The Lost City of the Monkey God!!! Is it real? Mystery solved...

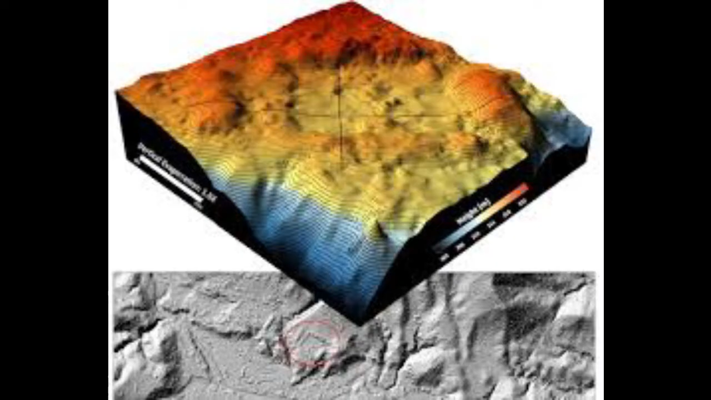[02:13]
जब इस जंगल इलाकी की एरबॉन मैपिंग की गई तो पता चला कि इस जंगल की बीचो बीच प्राचीन हावलर मंकी गॉड की सबसे बड़ी और ऊची
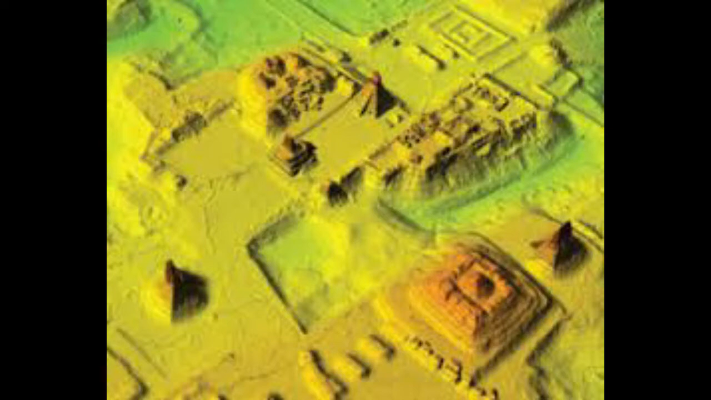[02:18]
मूर्ती है और इसी मूर्ती के वज़े से ये इलाका जाना जाता है